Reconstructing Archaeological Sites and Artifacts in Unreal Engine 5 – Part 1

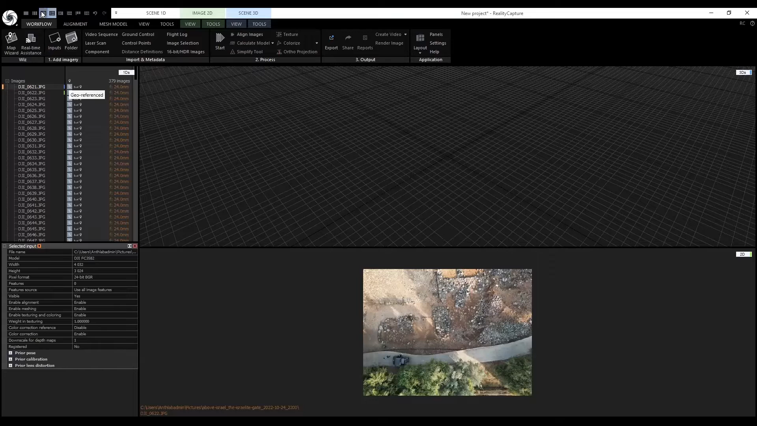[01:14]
the 2D data is shown here. It is even geo-referenced shown in this icon here. Let's go back to the 1 plus 1 layout. Before we align these images, we should save our project.
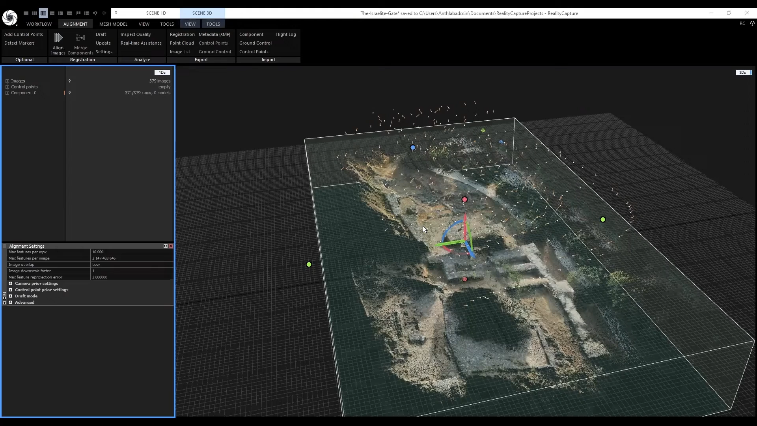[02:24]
Now that it's done aligning, we can see in our 3D scene a point cloud of the aligned images. The position of the cameras are now displayed to show where each image is located on the site.
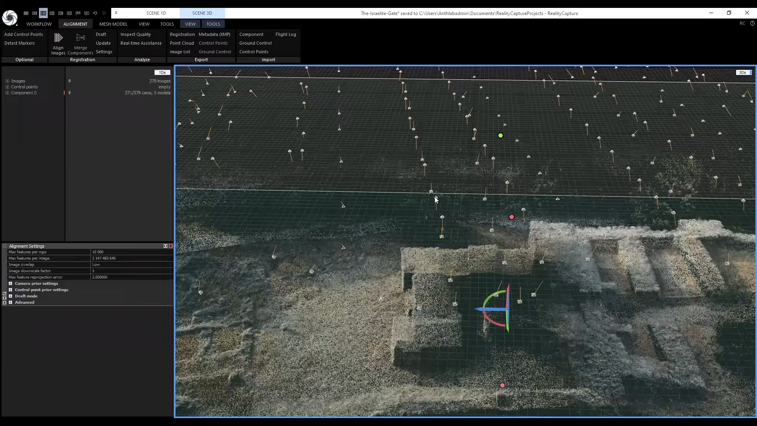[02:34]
Like for example here, I could click it here.
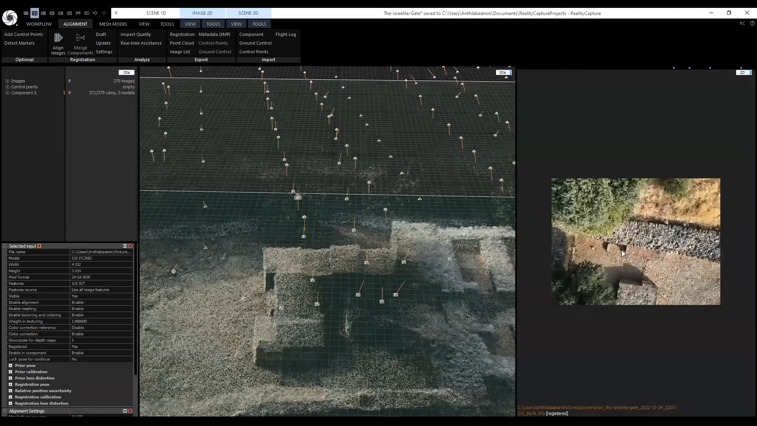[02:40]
You can see the 2D data on the right. Next, we will reconstruct this into a mesh model. When you click on the mesh model tab,
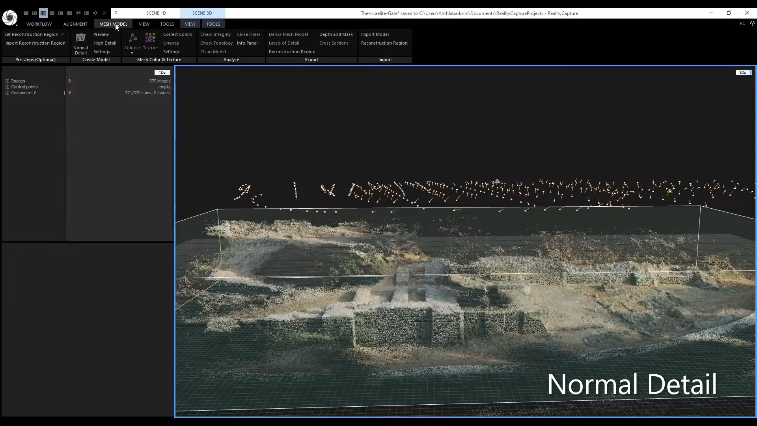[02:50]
you will see here we can create our 3D model by clicking normal detail. RealityCapture will start calculating how to reconstruct the model, so this will take some time.
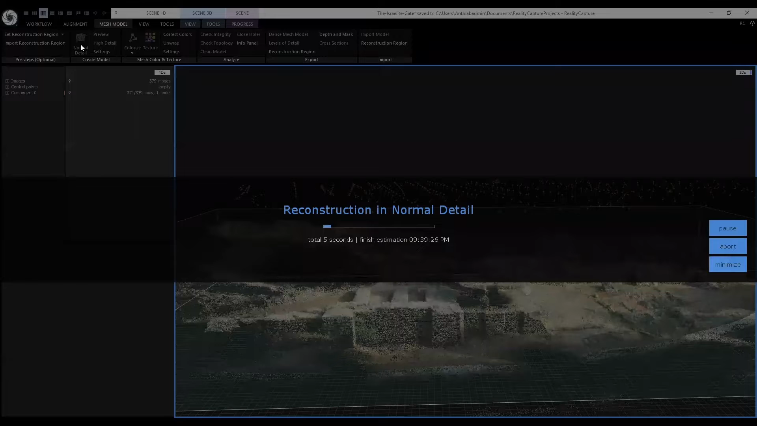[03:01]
Now that it is finished, we can see the reconstruction model. We can rotate the model by holding down the right mouse button.
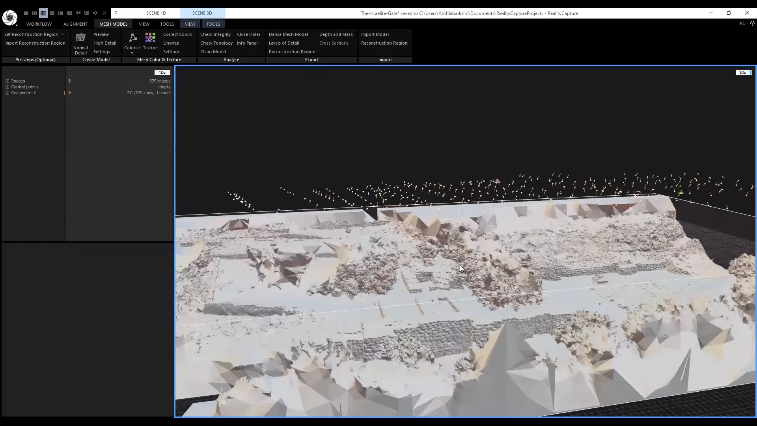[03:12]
Zoom in and out with the mouse wheel. And move the point of view by holding down the left mouse button.
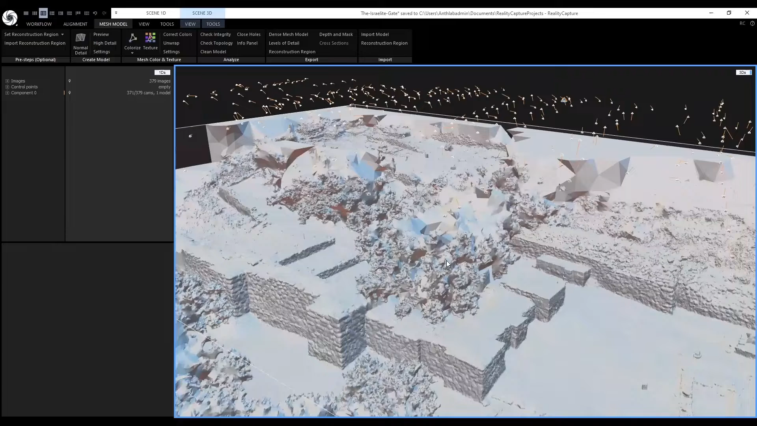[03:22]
Some of the details we can see even without the texture are the brick walls and some of the trees.
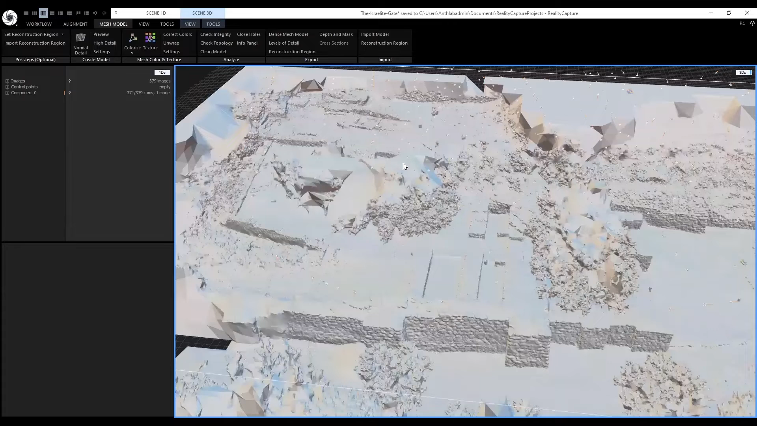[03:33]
Like here and along this path. You will have to filter out some of these undesired parts,
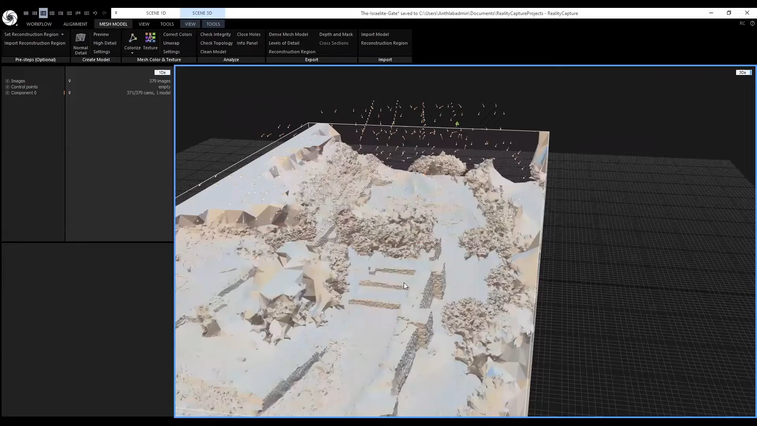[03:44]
but to know it's a filter, we have to apply the texture to the model. Next, we will do an unwrap. In the mesh model tab, click unwrap next to texture. You will set the style to maximal texture count. Towards the end of this tutorial, we're actually going to use the fixed texel count to get more textures for our 3D model,
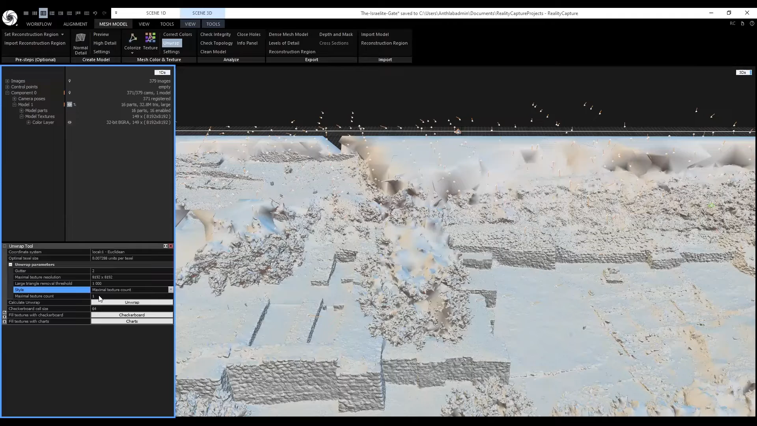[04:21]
but for now, since all we want is to know what we need to filter out, we're going to do maximal texture count. And click unwrap. Now the 3D model is wrapped in a checkerboard texture. Now this will allow us to texture. We will have to adjust some of the color and texture settings. Next, close the unwrap tool window. Click on the settings next to texture. The general settings I have selected are gutter as 2, the maximal texture resolution as 8K,
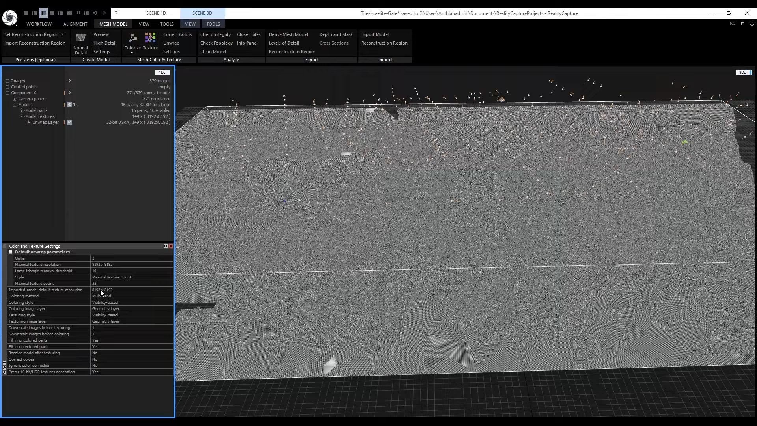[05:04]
the large triangle mobile as 10, the style as maximal texture count, and the maximal texture count as 32. Now click texture and let it process.
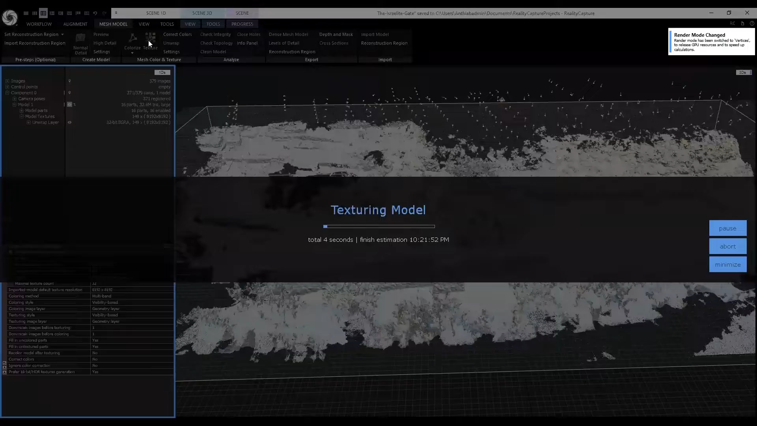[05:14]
You may notice the large triangles that surround this 3D scene.
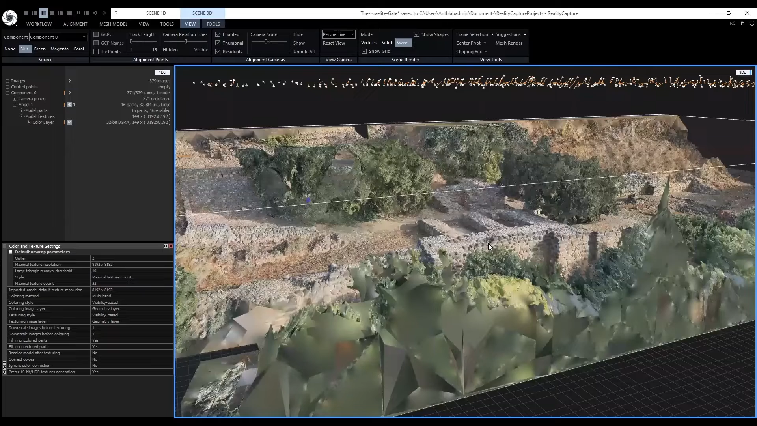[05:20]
Even the trees don't look too great because RealityCapture was unable to reconstruct the ground surface near the trees.
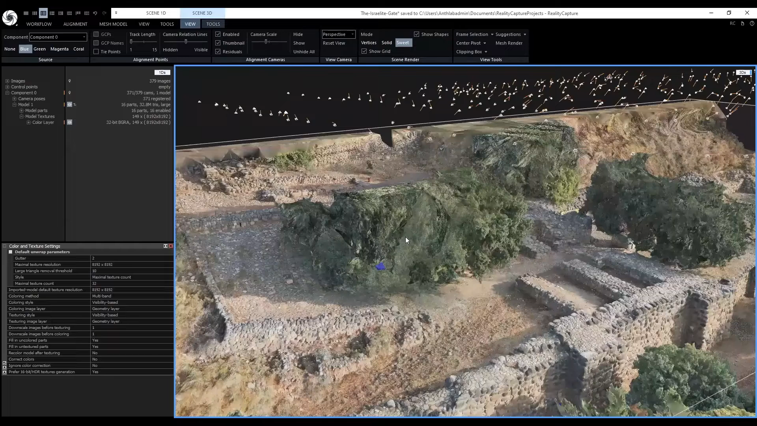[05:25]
These are the undesired parts of the scene that we don't want when exporting this model and importing it into other programs.
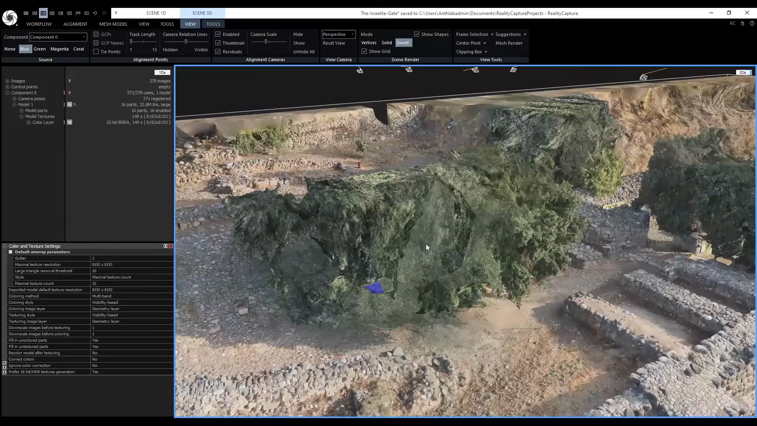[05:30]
We will need to filter these out. In the tools tab under scene 3D, we have different tools to filter. Lasso, rectangle, and box. These three filtering tools allow us to manually filter parts of the scene. Additionally, if we click on advanced, we can automatically select the large triangles in the scene.
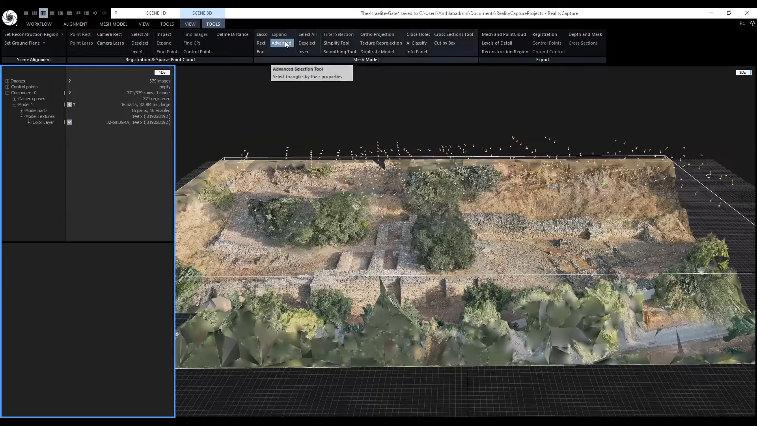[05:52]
There are some triangles we may want to keep. Let's select the lasso tool.
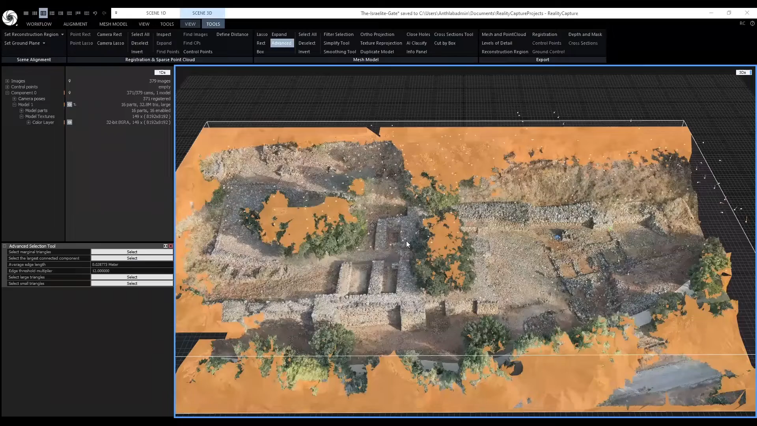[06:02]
If we left click and lasso a section of the scene, the large triangles become unselected.
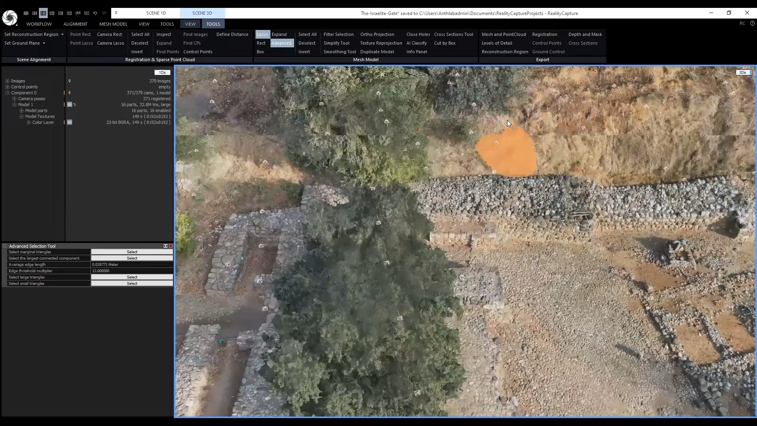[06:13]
We don't want that. Click Ctrl and Z to undo the selection. When we use the lasso tool, we have to hold down the Ctrl button to add to our selection.
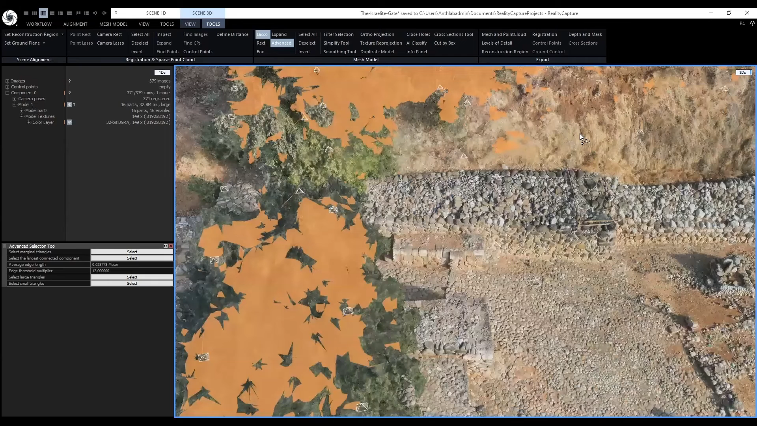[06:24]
You can see the plus sign below the cursor. To remove selections of the model, hold down the Shift button. Now there will be a negative sign below the cursor. When you are done using the lasso tool, click on the lasso button again to deselect the tool.
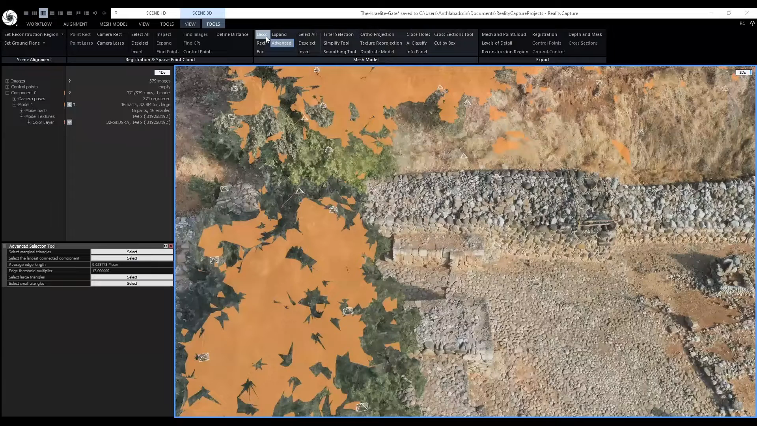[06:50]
Other tools we can use is select all. Select all to select the whole model.